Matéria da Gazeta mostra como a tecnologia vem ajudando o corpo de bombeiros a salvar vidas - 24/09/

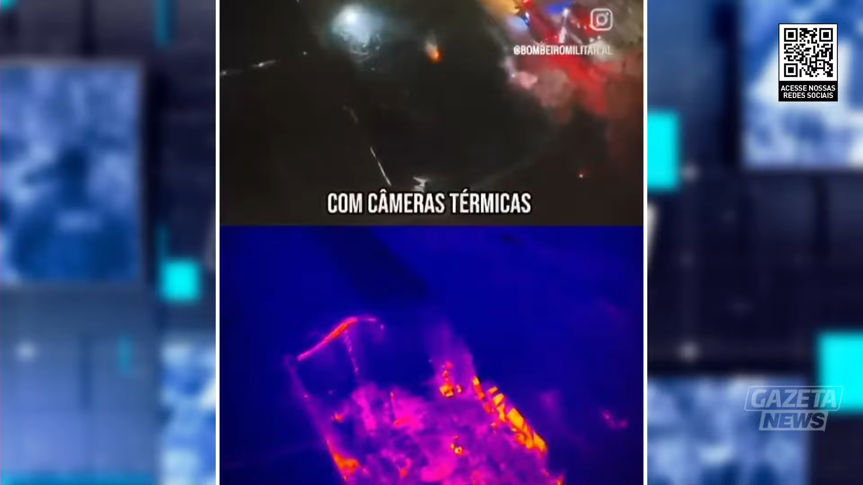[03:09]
Com câmeras térmicas, enxergamos o que o olho humano não vê.